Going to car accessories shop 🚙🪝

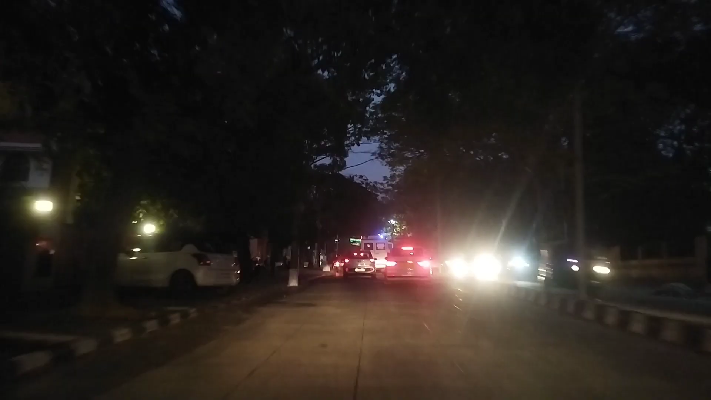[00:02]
ಹಾಯ್ ಎಲ್ರಿಗೂ ನಮಸ್ಕಾರ, ವೆಲ್ಕಮ್ ಟು ಮೈ ಕ್ರೈಸ್ಲರ್ ಕಾರ್ ಲಾಗ್ ಚಾನಲ್. ಇವತ್ತು ನಾನು ಇಲ್ಲೇ ಈಗ ಲೆಫ್ಟ್ ಹೋದ್ರೆ ಯಡಿಯೂರ್ ಸರ್ಕಲ್ ಸಿಗುತ್ತೆ, ರೈಟ್ ಹೋದ್ರೆ ಬನಶಂಕರಿ ಹುಣಸೆ ಮರ ಸಿಗುತ್ತೆ.
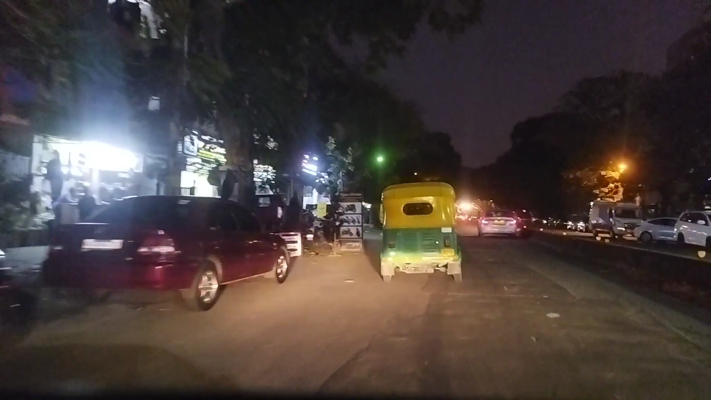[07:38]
ಇಲ್ಲ ಲೆಫ್ಟ್ ಸೈಡ್ ಬಂದು ಇದೆ ಶೋರೂಮು, ನಾನು ಚೆಕ್ ಮಾಡ್ಕೊಂಡ್ ಬರ್ತೀನಿ, ನಿಮಗೆ ಇನ್ಫಾರ್ಮೇಶನ್ ತಿಳಿಸ್ತೀನಿ.
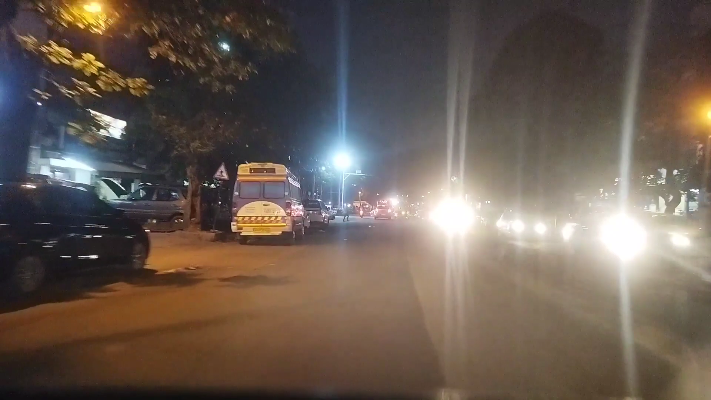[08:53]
ಇಲ್ಲೇ ಲೆಫ್ಟ್ ಸೈಡ್ ಇಲ್ಲೊಂದಿದೆ, ಆದ್ರೆ ದೊಡ್ಡ ಶೋರೂಮ್ ಇದೆ. ನೋಡೋಣ, ರಿವರ್ಸ್ ತಗೊಂಡು ಚೆಕ್ ಮಾಡಿ ನೋಡ್ತೀನಿ.
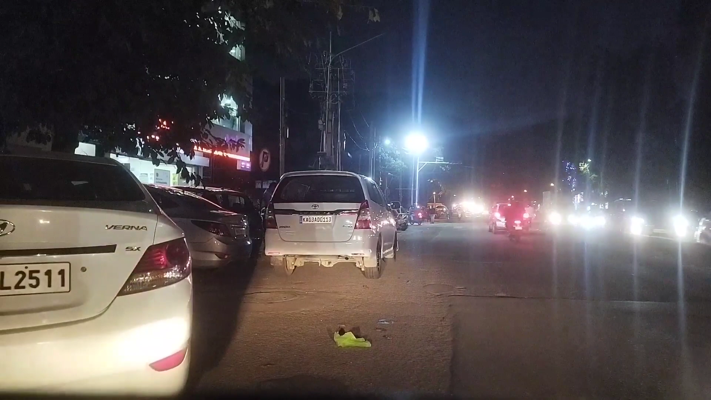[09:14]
ಇಲ್ಲೇ ಬಂದು ಇನ್ನೇನು ನೋಡ್ತೀನಿ, ಚೆಕ್ ಮಾಡ್ಕೊಂಡ್ಬರ್ತೀನಿ.